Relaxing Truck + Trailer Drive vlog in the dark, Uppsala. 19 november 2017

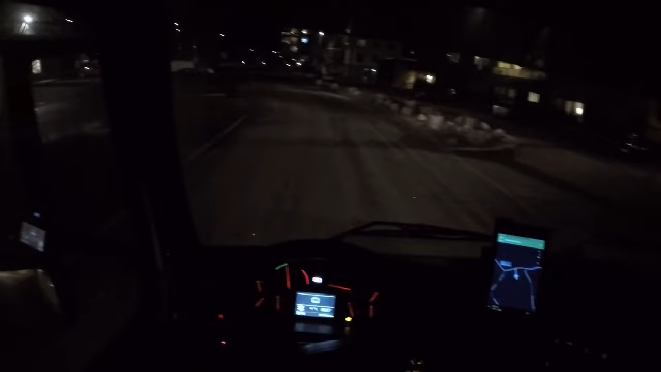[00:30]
I had a problem with the tailgate lift of the trailer. Apparently it was just the main switch which was off, but I had never driven this trailer before, so I didn't even know it had a switch. It's so hidden, you know. So I had to wait like 20 minutes or something for help, and then he saw that it was just a switch. So that was pretty embarrassing. So here in Uppsala, it's actually very, very cold out.
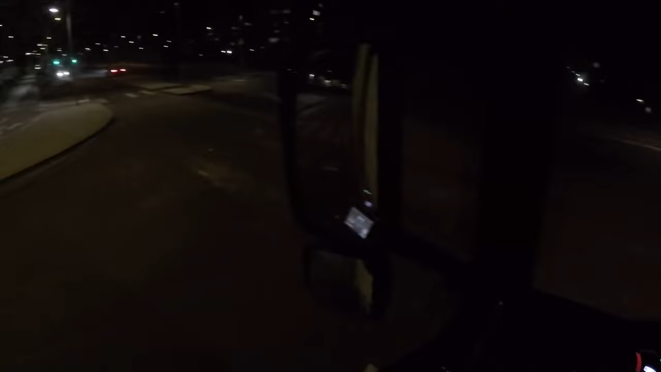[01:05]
It's actually like ice and stuff everywhere. As you can see here on the road, it's like all white snow or frost. So gonna have to drive careful here.
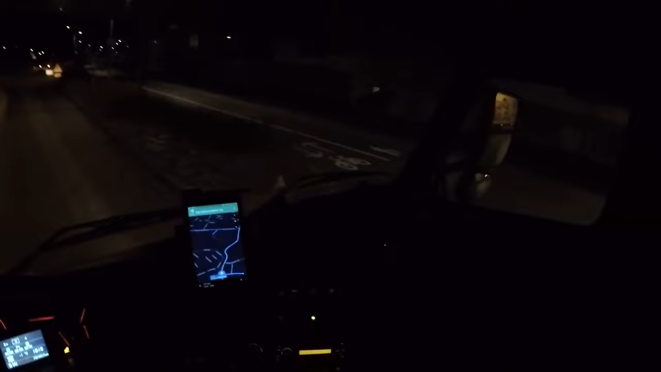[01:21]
You guys can see something, it's so dark. -1 or -2 degrees here. In Stockholm it's a little hotter.